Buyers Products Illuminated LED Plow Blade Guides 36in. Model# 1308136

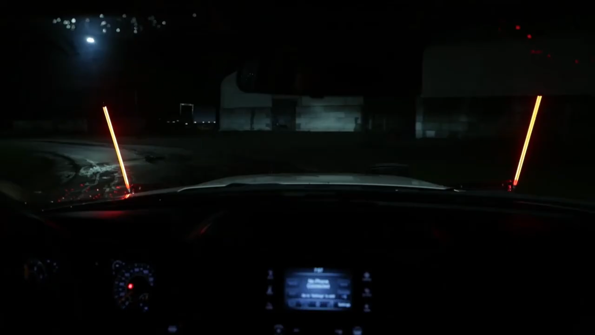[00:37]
Speaking of visibility, don't worry about the guide straining your eyes while you're driving.